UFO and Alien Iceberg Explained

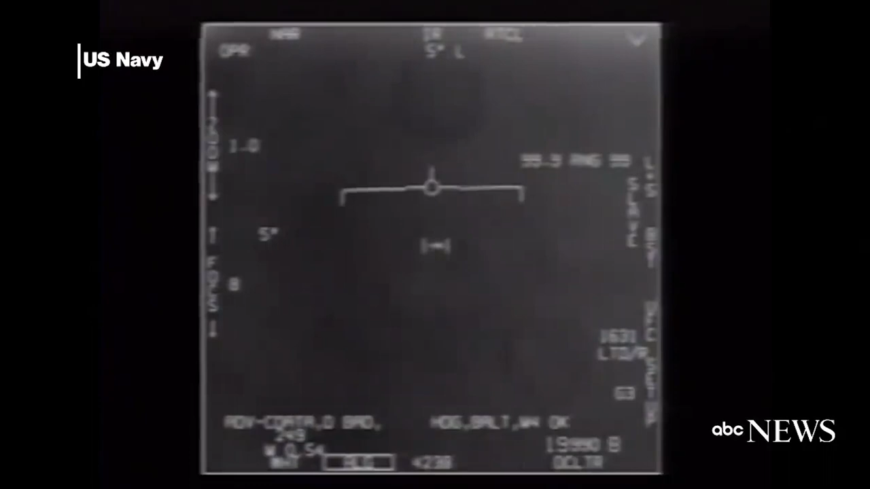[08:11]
Fighter planes were deployed to investigate, which is how we got this infrared footage. The footage was leaked in 2007, but only deemed official by the Pentagon in 2020.
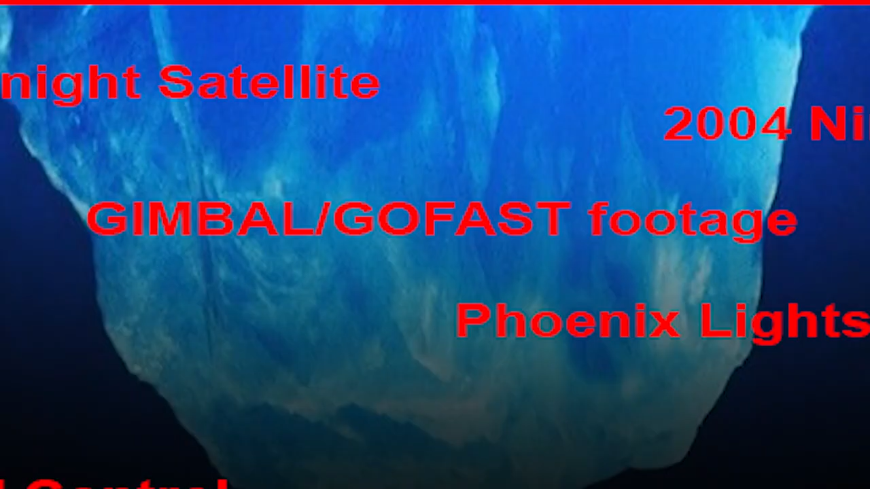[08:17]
Gimbal go fast footage.
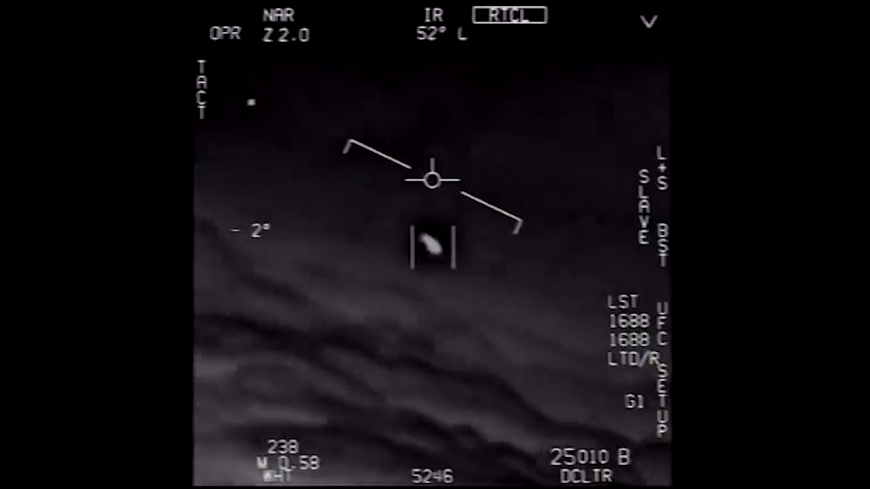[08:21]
This footage was shot by the military's USS Theodore Roosevelt carrier strike group on the east coast of the United States in 2014 and 15. Just like with the Nimitz footage, the objects were detected and then recorded,
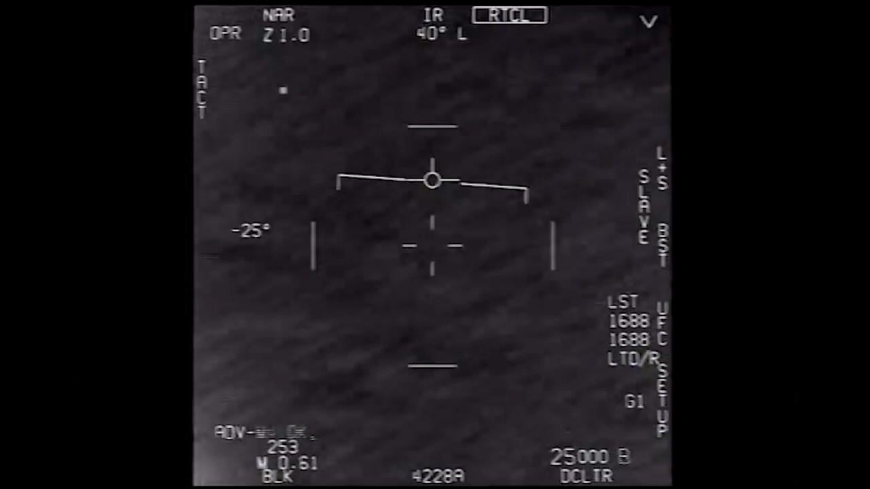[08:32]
but they remained to be identified.
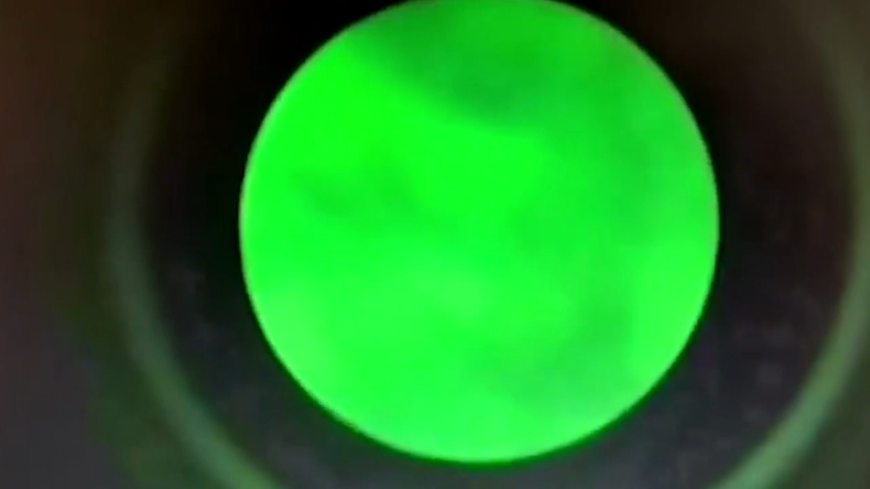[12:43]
Navy caught footage of a triangle-shaped object in night vision. These were also officially confirmed to be real by the Pentagon.
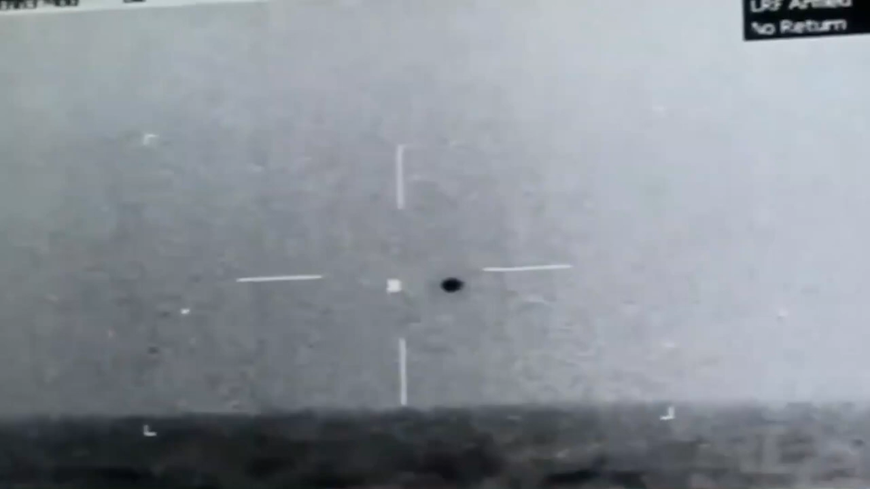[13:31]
In 2019, the crew of the U.S. Navy ship USS Omaha captured
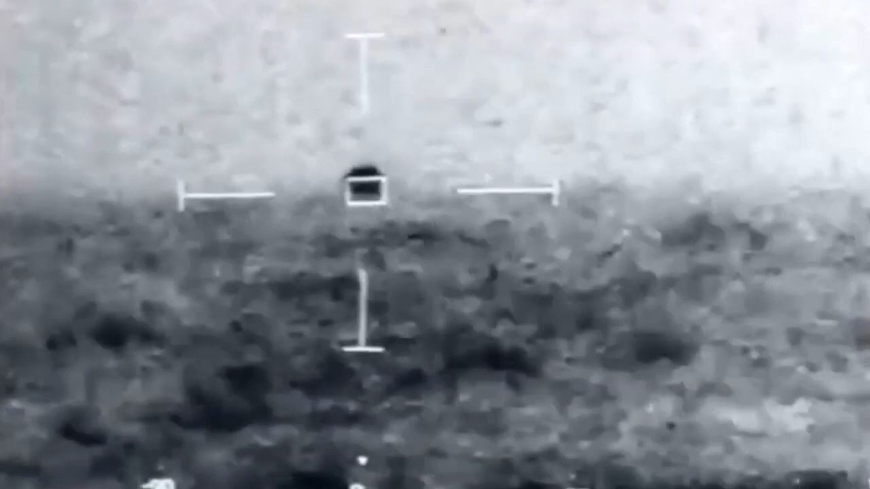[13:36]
footage of a spherical object before it went down under the waves. 2019 radar footage.
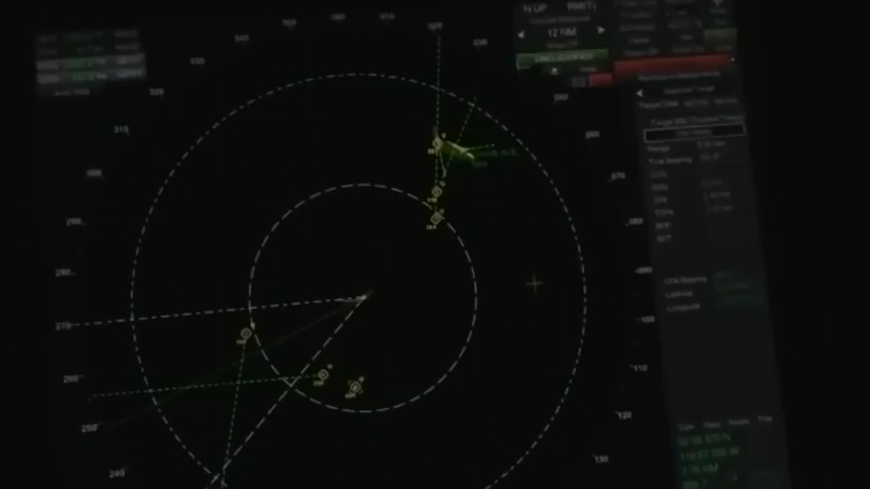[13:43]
This refers to radar footage of unidentified objects swarming the Omaha. The same ship from the previous entry. The Manus's incident.